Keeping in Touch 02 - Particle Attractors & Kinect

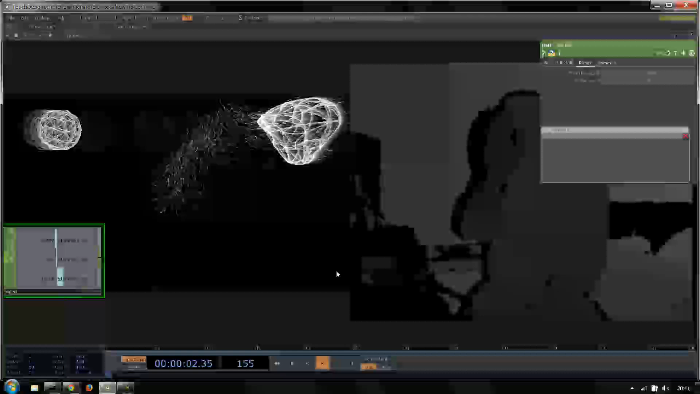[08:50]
It's currently jumping around because it can't see my hand. So at the moment it's at 9, 10. But if I now move my hand left and right, we can see that it follows my hand left and right. And the particles will then start heading towards my hand. So that's quite nice.
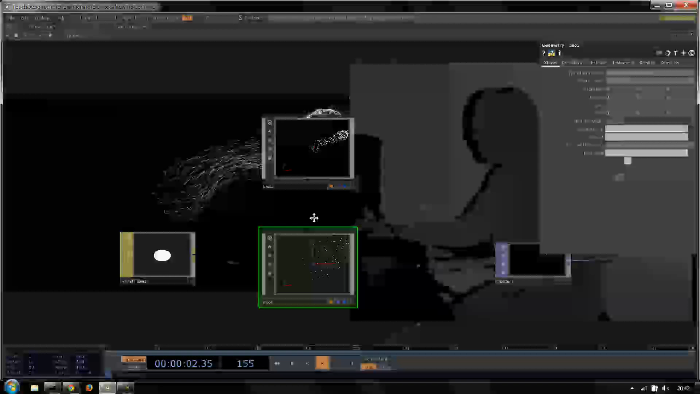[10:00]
sphere2 tx parameter. And you'll see now as I move around the particles just appear to head towards wherever my hand is.
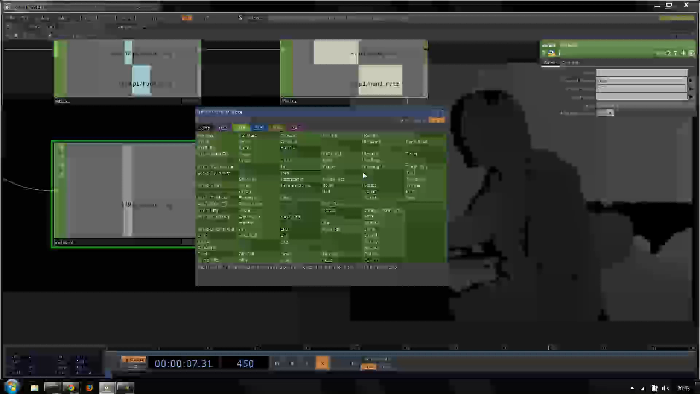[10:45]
And then we can do the same thing again with the math. And now we can sort of look at this value here and see what looks sort of correct.
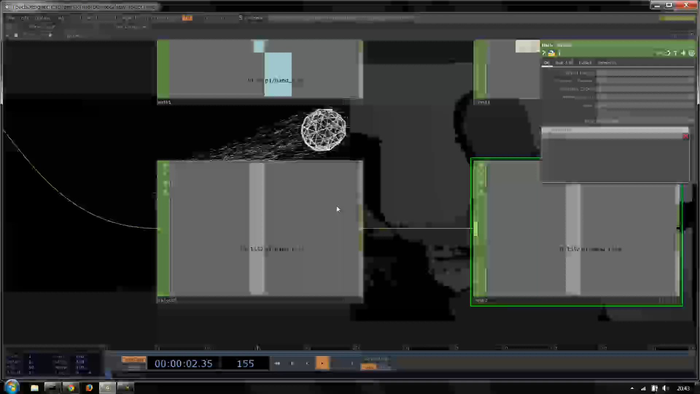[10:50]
So if I just... I'm going to kind of bring it up here just so we can see it. Uh, so now if I bring my hand up. We go to 0.3, 0.2.
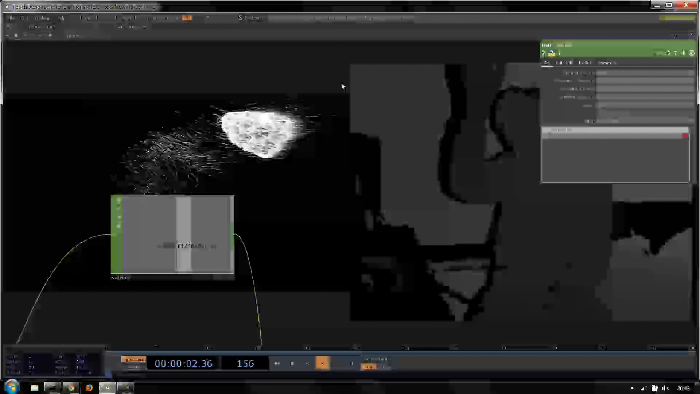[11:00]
If I bring my hand down we go to kind of minus 2, minus 0.2. So let's say minus 0.2 to about 0.3. So minus 0.2 to 0.3 feels good.
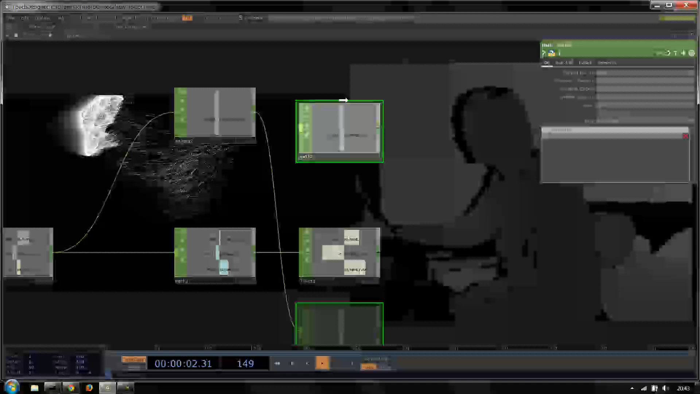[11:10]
So if I then say range. Minus 0.2 to 0.3.
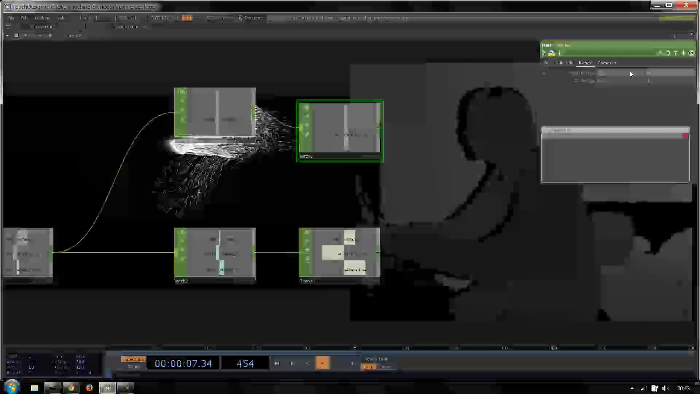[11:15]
So type in minus 0.2. And now we need to know what the sphere's value is going to be.
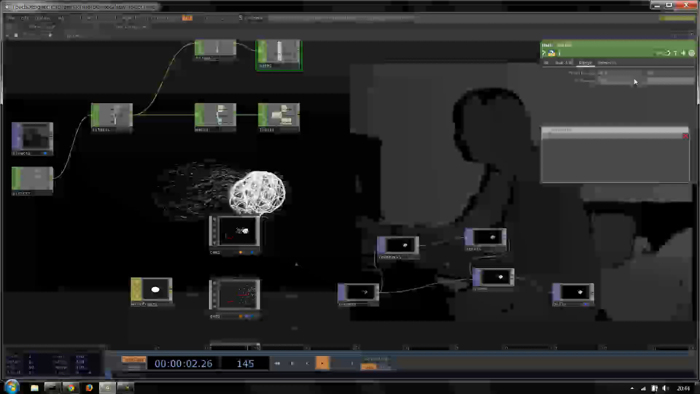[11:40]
And then I'm going to limit that as well. Then we can limit that minus 3.5 to 3.5.
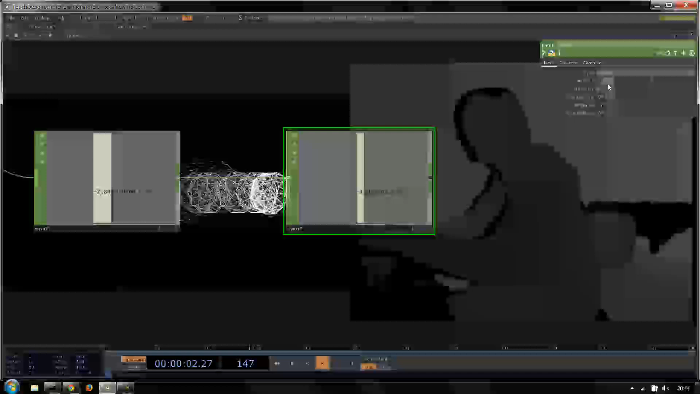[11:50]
And then we can view that.
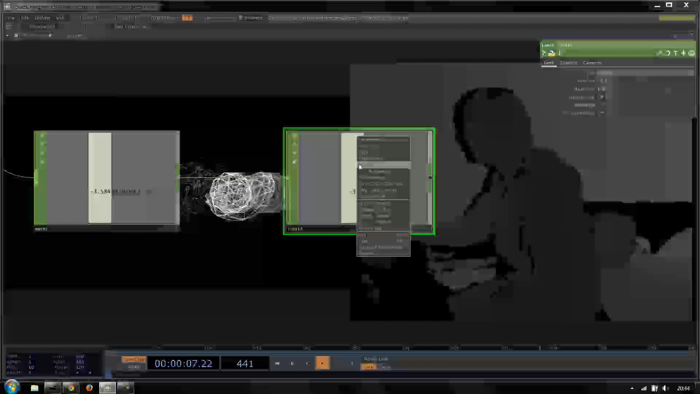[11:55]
And we can kind of bring that down into the sphere.
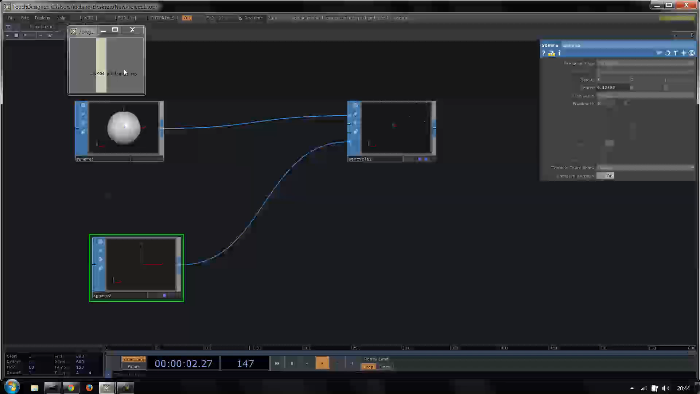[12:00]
And we can reference that in the center.
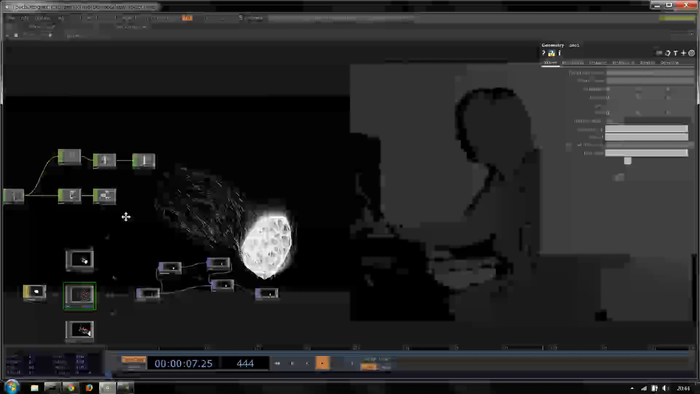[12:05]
So now the particles will head towards wherever my hand is on the screen. They're going to kind of follow on.
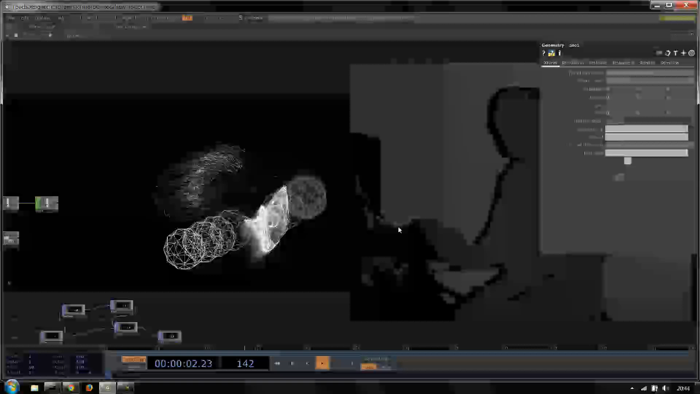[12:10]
And then they'll chase my hand. Um, so that's the very basics of connect.
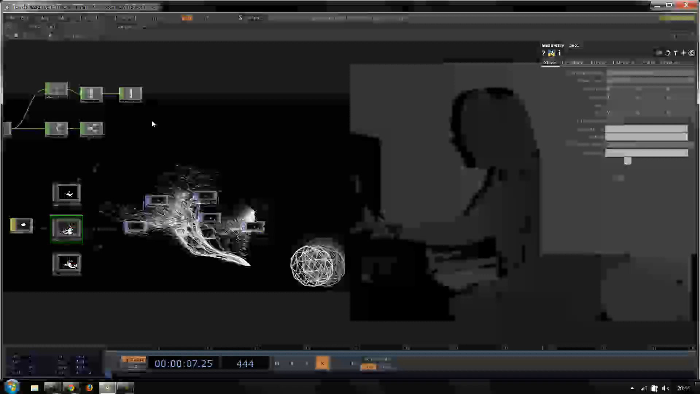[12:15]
The main thing you want to do is use maths to kind of set the range to be whatever you want.
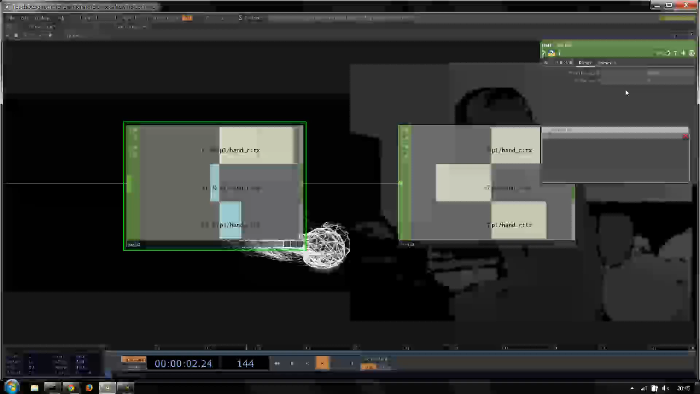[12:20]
And then limit the areas that you want to trigger.
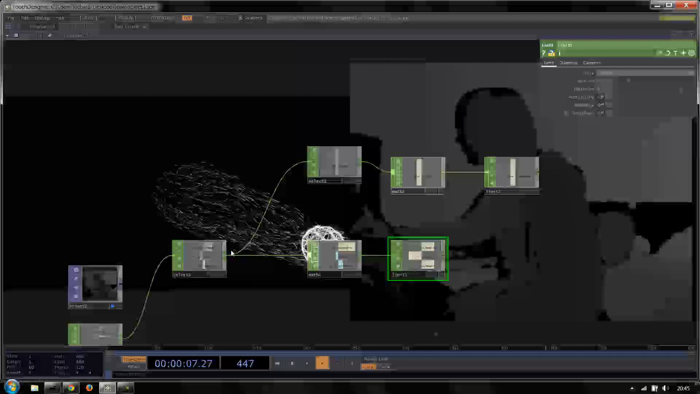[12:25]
So we can do the same thing again with a math for triggering a sort of push forward.
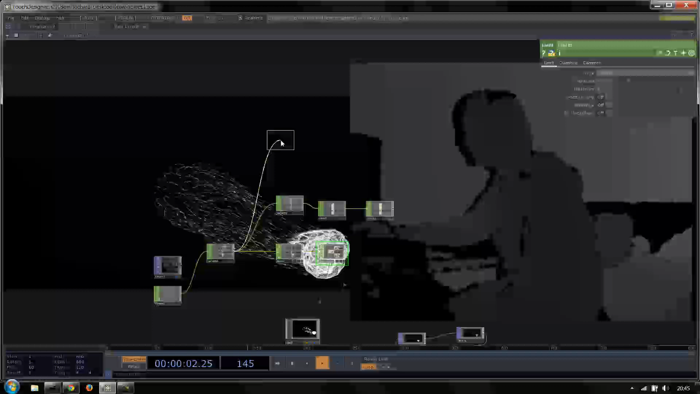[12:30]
So let's say for example we want to trigger push forward. We can do that in a couple of ways. One way we can do it is by triggering. Using a trigger. Oh, sorry.